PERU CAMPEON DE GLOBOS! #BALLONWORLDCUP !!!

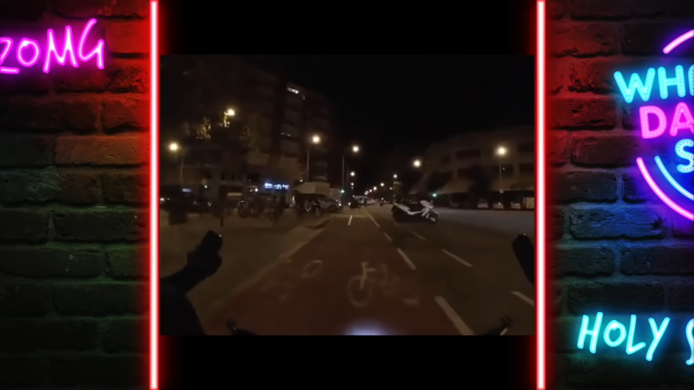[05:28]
¿Qué? ¿Lemáfra o qué? No, no, no, no Tienes un semáforo muy bonito ahí que te ha saltado y te ha saltado en medio